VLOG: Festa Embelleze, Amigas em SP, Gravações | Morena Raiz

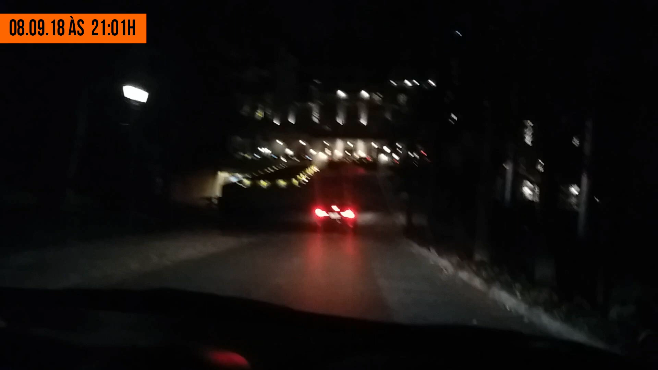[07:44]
Caralho, que tá focando. Vê se tá focando, meninas. Gente, eu tô com muito medo. Será que esse estacionamento vai ser pago? Eu acho que eu não vou nem entrar, porque eu vou passar a crachá de pobre logo na cara.
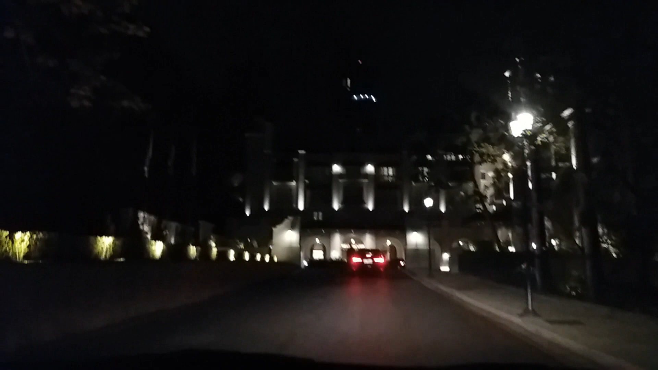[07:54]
Vai olhar pra minha cara e falar, pobre, volta. Gente, olha o tamanho disso.